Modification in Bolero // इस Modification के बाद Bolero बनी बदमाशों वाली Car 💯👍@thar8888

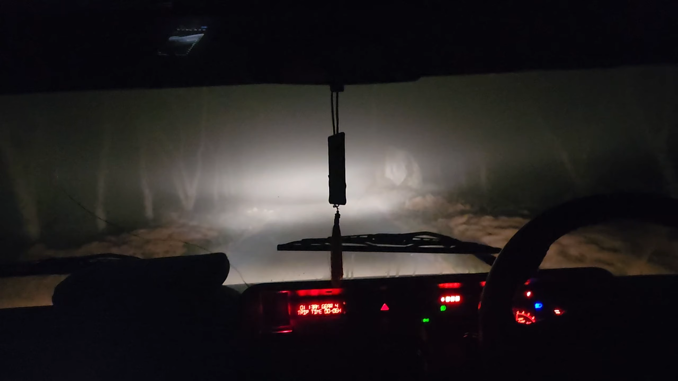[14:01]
जासे बादलों में चल रहे हो रोड भी ना दी सामने कुछ दिखाई ना दे रहा